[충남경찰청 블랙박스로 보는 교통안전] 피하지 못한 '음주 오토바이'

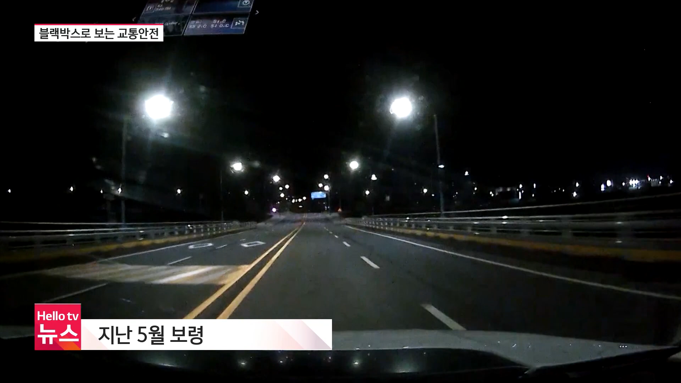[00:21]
지난 5월 밤시간대 보령의 한 교차로에서 일어난 사고입니다. 전방 교차로에 적색 전멸신호가 깜빡이고 있는데요. 블랙박스 차량, 일시정지 없이 교차로를 통과하는 순간 우측에서 진행해오던 차량과 강하게 부딪힙니다. 전멸신호는 주말이나 야간시간 내에 주로 운영됩니다.